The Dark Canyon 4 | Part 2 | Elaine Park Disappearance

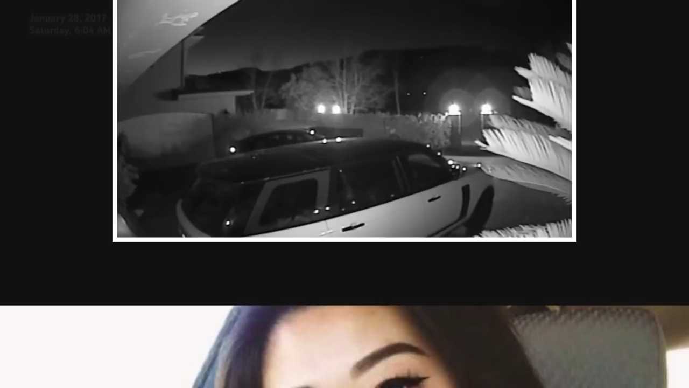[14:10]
Elaine exits her boyfriend's guest house at around 6:01 a.m., but the video is cut off at 6:05 a.m., just prior to Elaine actually getting into her car. However, a license plate reader on the Compare property verifies that Elaine's Honda Civic did in fact exit the gated community a few minutes later.